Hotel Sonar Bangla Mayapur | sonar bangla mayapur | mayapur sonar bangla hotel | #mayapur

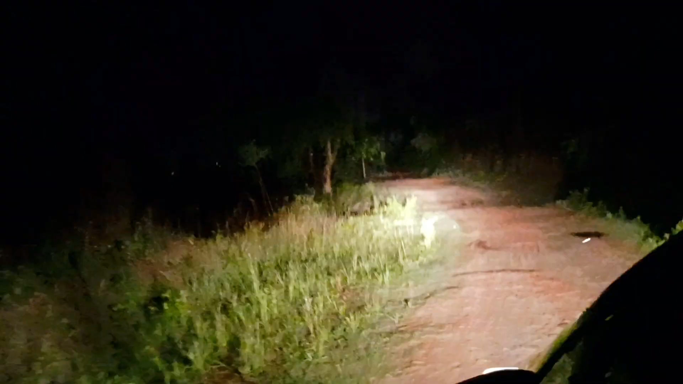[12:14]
এবার আমাদের গাড়ি ঠিক হয়ে যাওয়ার পর এই যে অ্যাডভেঞ্চারাস রাস্তা দিয়ে আমরা যাচ্ছি দেখতে পাচ্ছেন, এটা তো মনে হচ্ছে জঙ্গলের মধ্যে দিয়ে যাচ্ছি, তাই না?
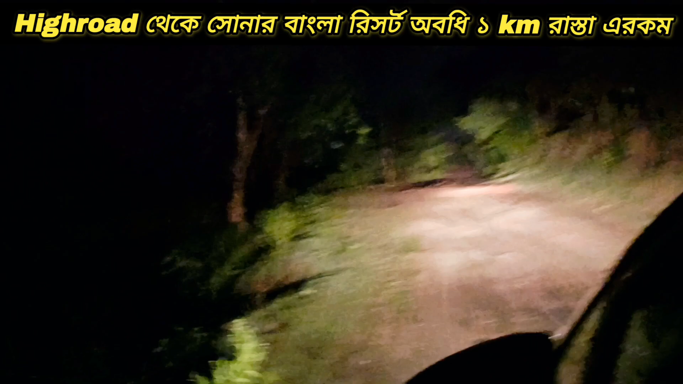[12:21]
এটা কিন্তু আমাদের রিসর্টে যাওয়ার রাস্তা। বুঝতে পারছেন তো কীরকম ভয়ানক জঙ্গলের মধ্যে দিয়ে আমরা রিসর্টে যাচ্ছি, একটা অদ্ভুত ফিলিং আসছে না দেখে? আর যাওয়ার সময় কিন্তু আমরা খ্যাক্সিয়ালকেও দেখে ফেলেছি।